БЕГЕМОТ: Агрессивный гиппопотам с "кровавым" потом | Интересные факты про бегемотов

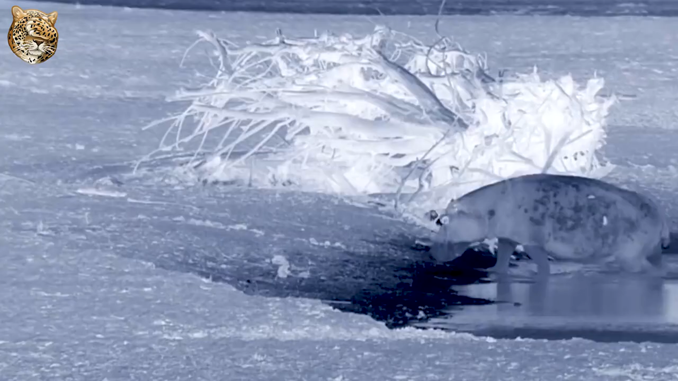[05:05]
С наступлением темноты они отправляются на кормежку и возвращаются назад только на рассвете.